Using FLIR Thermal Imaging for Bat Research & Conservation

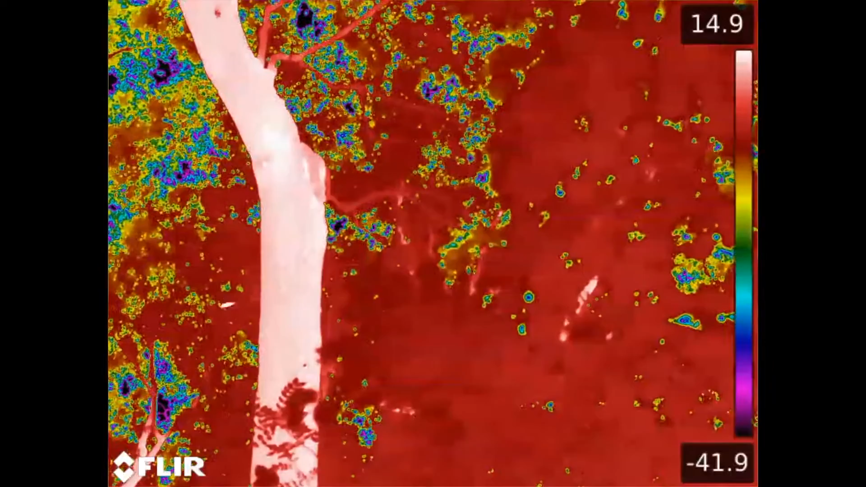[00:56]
There's another one in the entrance waiting to leave. Looking around. It's just gone as well.
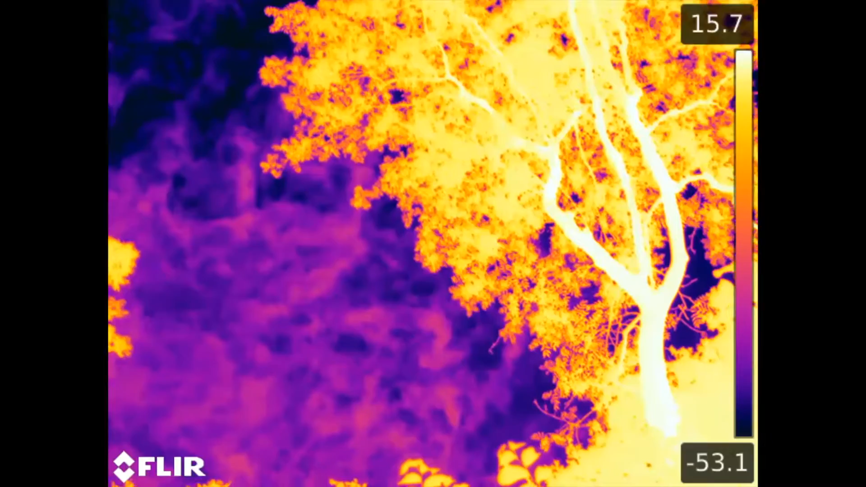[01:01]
Yeah and there's another one. And another. And we'll start counting them out now. It's four, five.
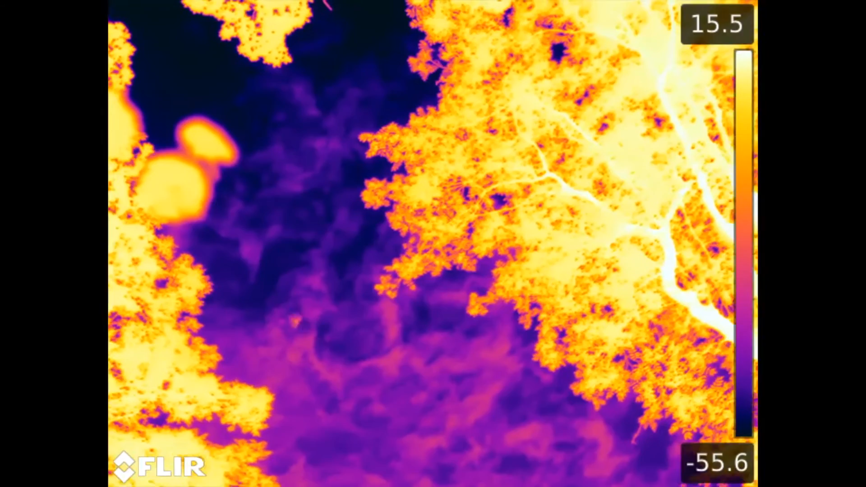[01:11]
Certainly bats have declined significantly due to a number of threats.